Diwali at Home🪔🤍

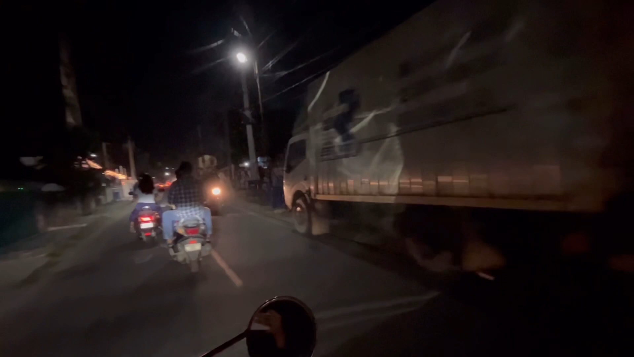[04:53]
हाँ, बाहर ओपन एरिया भी था ना, अब तो बिल्डिंग्स बन गया भाई, वगैरह भी खेलता था। हाँ
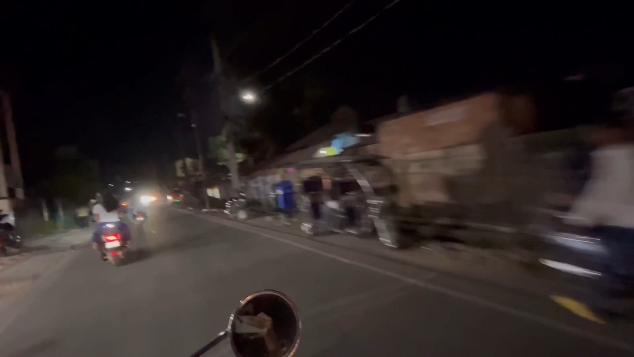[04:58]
ये वाला जो रोड है ये मेरे पुराने घर का रोड है, मैं आपको दिखाता हूँ मेरा पुराना घर अभी आएगा लेफ्ट साइड में इस तरफ।
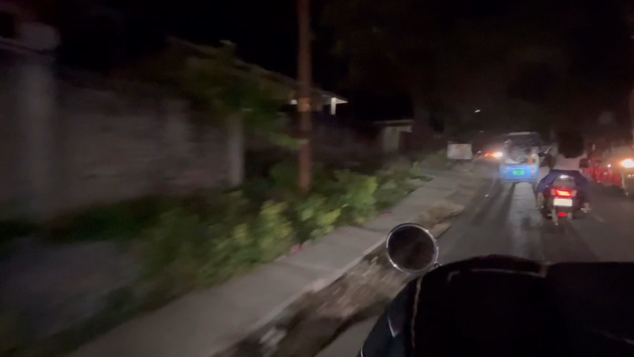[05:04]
और यहाँ क्या सुकून था, मेन रोड नहीं, कोई कचकच नहीं,